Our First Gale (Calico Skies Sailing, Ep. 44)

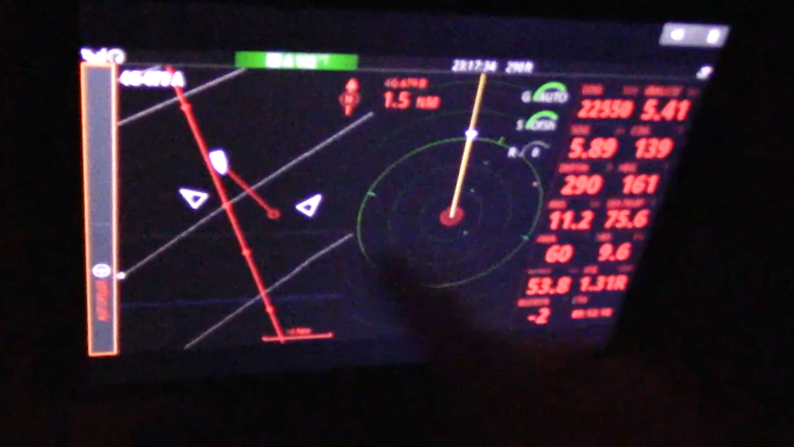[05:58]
You can see the difference here, though. See the bow's pointing at our course, and we're just being pulled off that way.
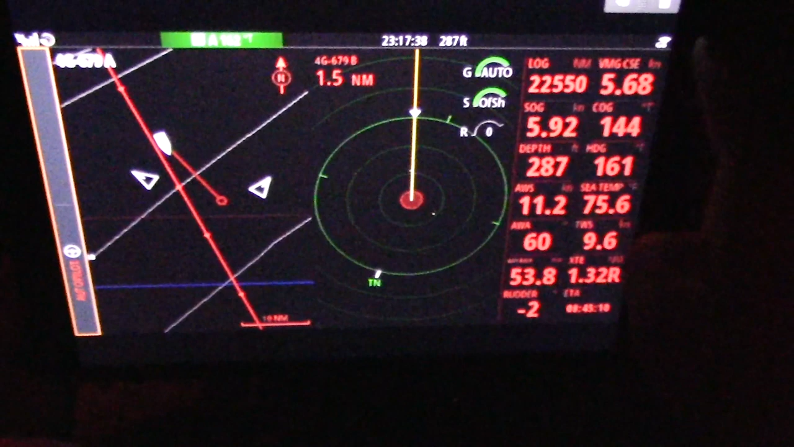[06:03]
Yeah. And that's the effect of the Gulf Stream, this 20-degree difference between where the bow's pointing and where the boat's actually going.